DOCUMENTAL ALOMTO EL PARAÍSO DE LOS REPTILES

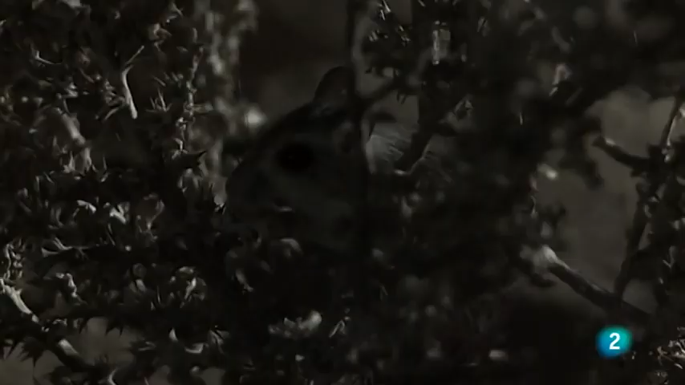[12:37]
Se acerca a la madriguera del geco para probar suerte una vez más.
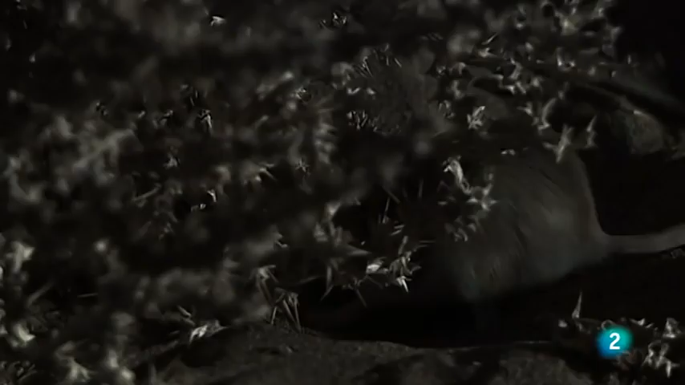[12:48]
Está decidida a cazar, sea como sea, esta misma noche.